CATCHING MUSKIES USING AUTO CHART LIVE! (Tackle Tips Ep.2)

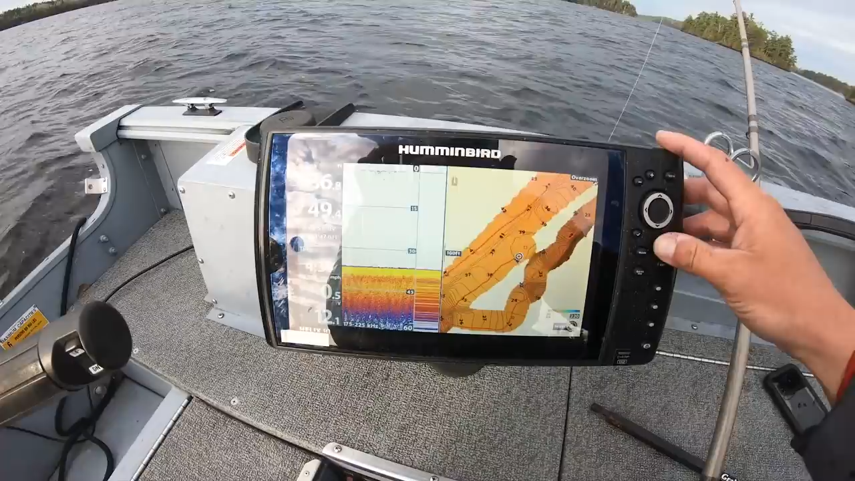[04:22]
you're gonna go over to the little Hummingbird icon auto chart live okay go over and you can record on or off and then these are all your other different options so when I record on it's
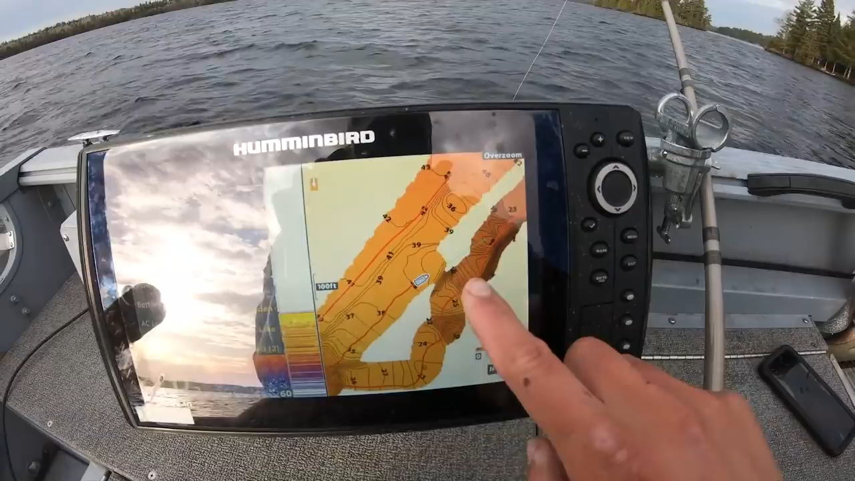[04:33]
taking all this just flat white screen which is water and it's making its own map okay and all you need to do is just insert one card in here your auto chip
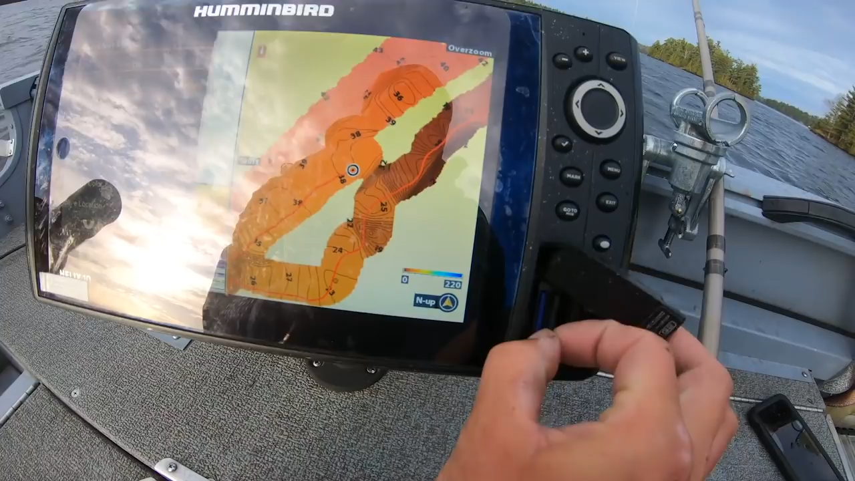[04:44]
your auto chart card is this one right here okay auto chart you
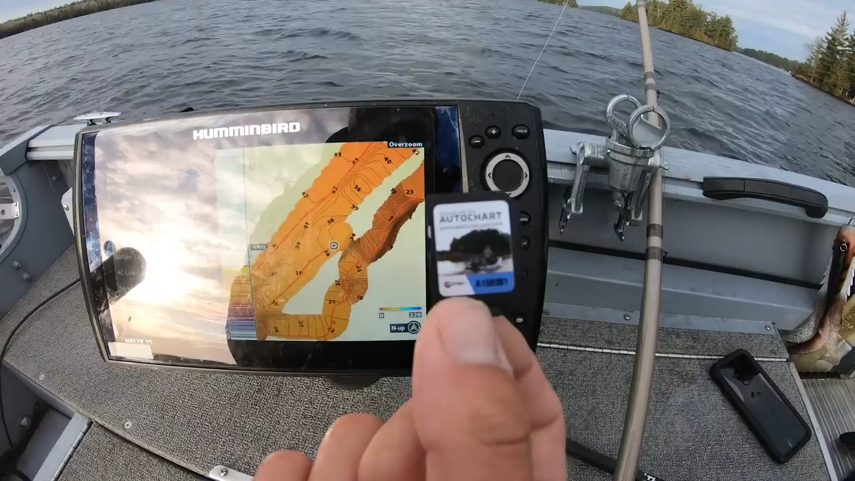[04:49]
can graph on a single chip for basically a whole lifetime I run this thing every single day in guiding the last three years and I've yet to even come close to filling it so as you can see it's just a big blank screen okay there's nothing there all that information is on this chip so as soon as I re-enter it
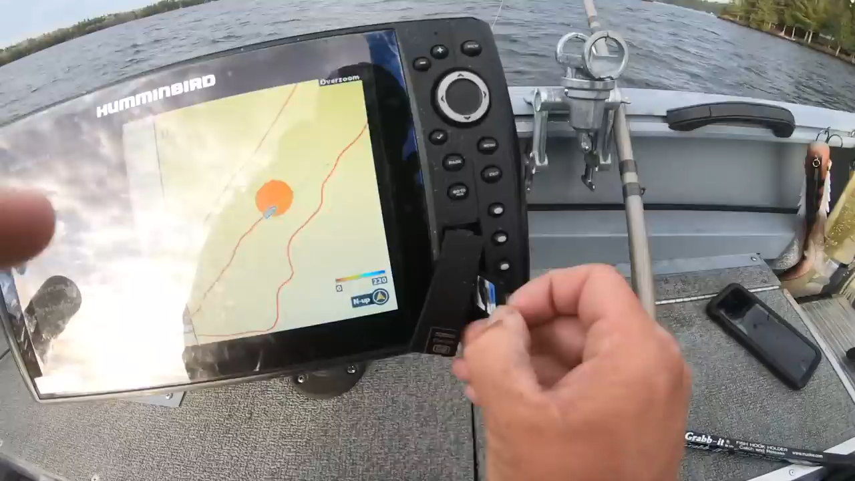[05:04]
into my graph
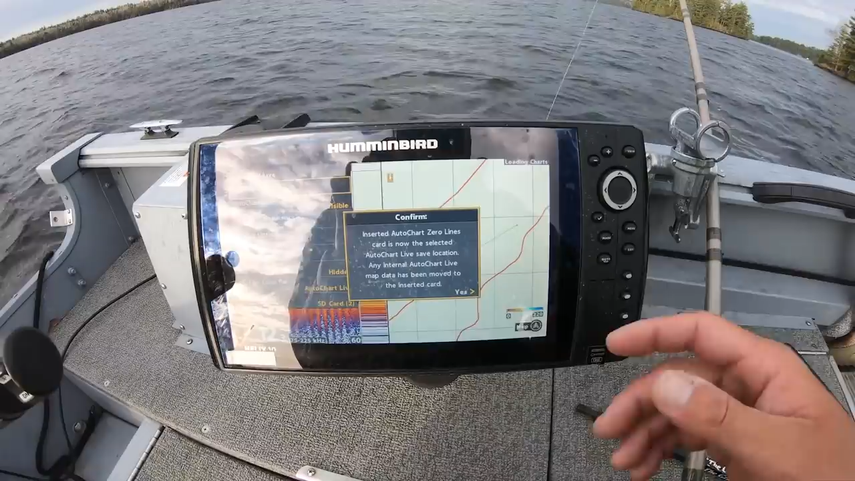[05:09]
boot up auto chart lines is selected save location yes now all this information comes back up so I'm gonna get out of this screen and I'll show you guys what I was fishing so we zoom out okay there's literally like I say nothing here okay it's all just blank the only lines you see there's when I was auto charting prior so these two lines here from when I came up in the summer and fished with Jesse and I ran over this hump that's right here see how it comes up to 10 foot okay we got
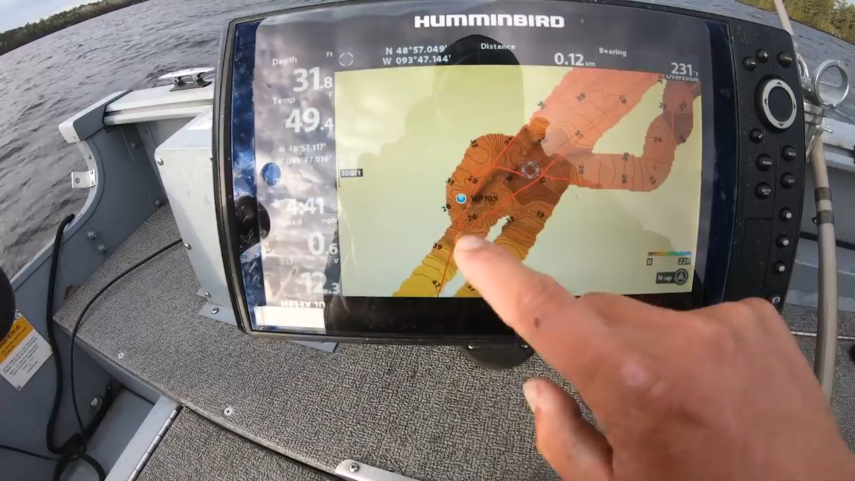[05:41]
On screen: depth 31.8 ft
47 feet of water here and all of a sudden it came up to 10 I ran over it's like whoa that's not marked kind of scares you but it's like oh that's a nice piece of structure
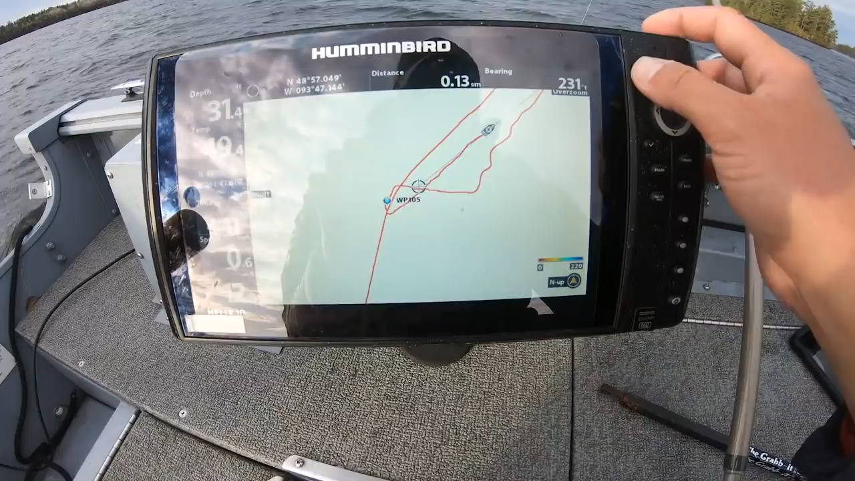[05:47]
so I came down ran a little stretch of islands I found some other points extended points and I took this
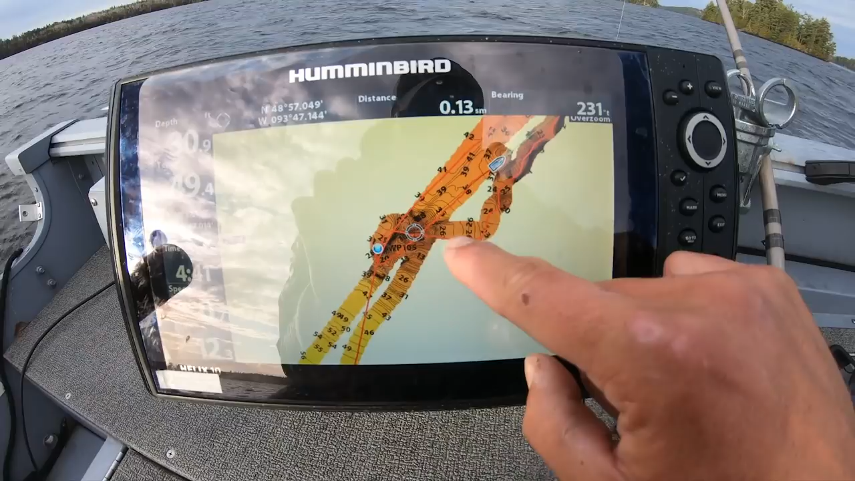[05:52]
line out off this stretch of islands and I came out right there
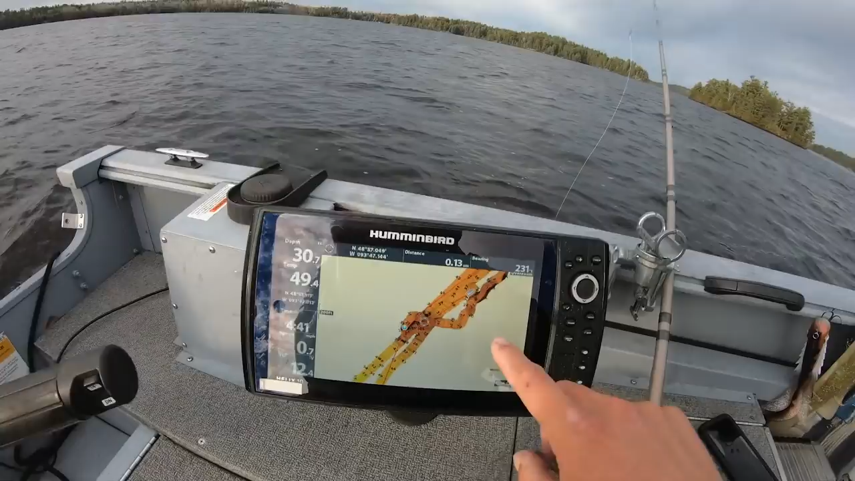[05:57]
and this is this line here I came out found the edge of this hump
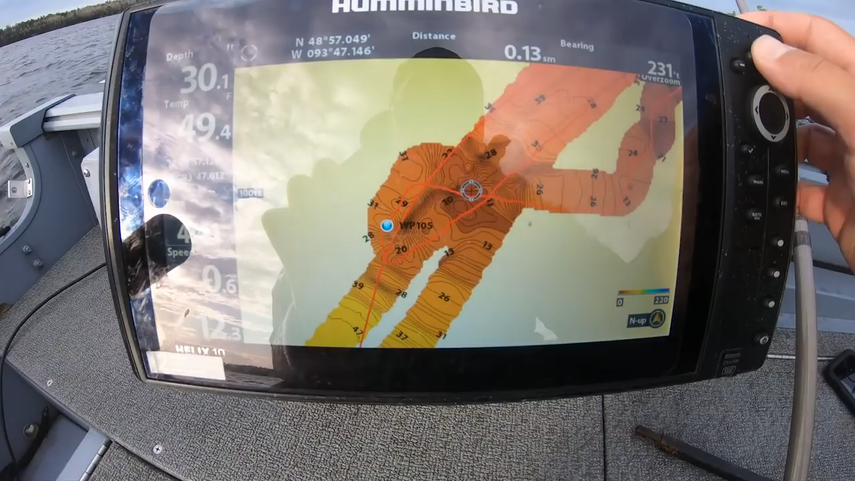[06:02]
you can see here and it started making its own map of where I was I came up a little shallow there
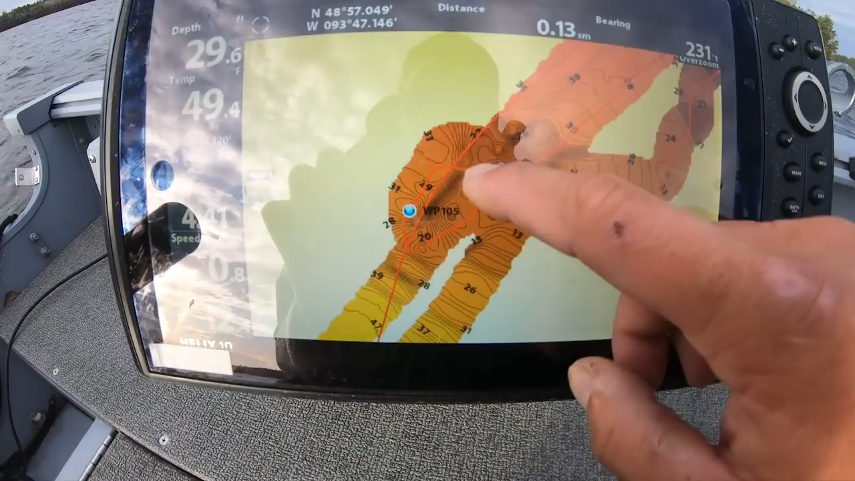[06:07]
I started to turn the corner because I lost it all of a sudden so I'm turning trying to find it and the rod went off right
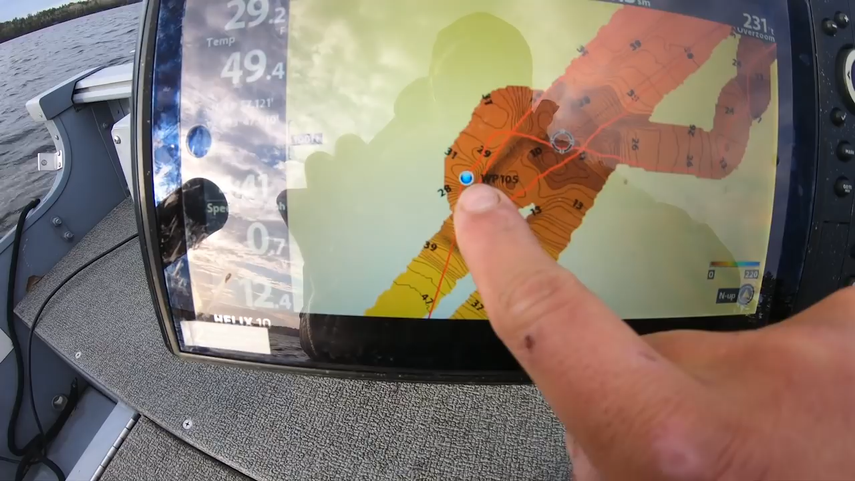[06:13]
where this waypoint is okay and now since so we've drifted over the top of the spot
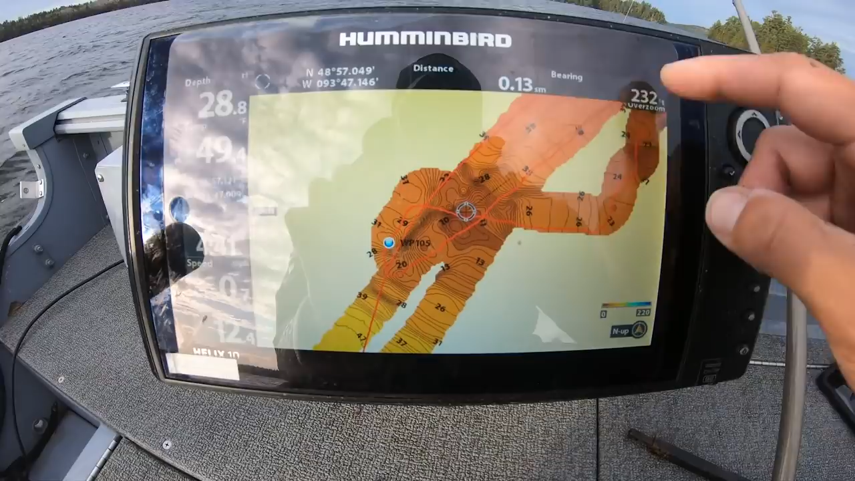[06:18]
film and whatnot but I'm just gonna get right back on this same line and figure out how far this thing really goes if it's